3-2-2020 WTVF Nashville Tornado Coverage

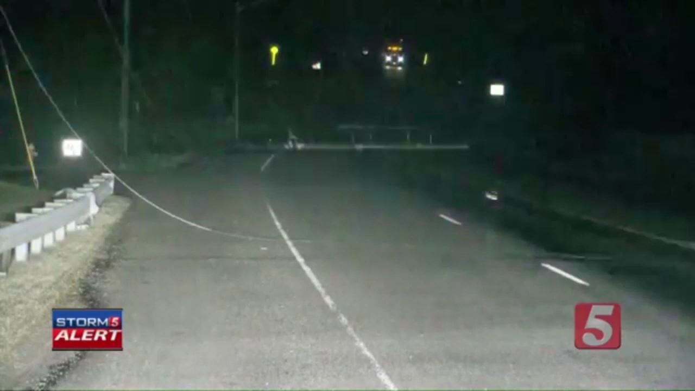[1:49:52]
and again, places don't have electricity at this point, and we may still be running on generator power at the station. I'm not 100% sure of that, but there are places that are dark right now, so we're still on generator power at the station. There are places out there with no lights. You can't see that until you're right up on it, and that blocked Henry's path to get into the airport. And thankfully, he did see that, so it's just another reason that we really want to encourage you to stay close to us as we get through this because there will likely be more damage as these storms come through, even if they don't hit severe criteria.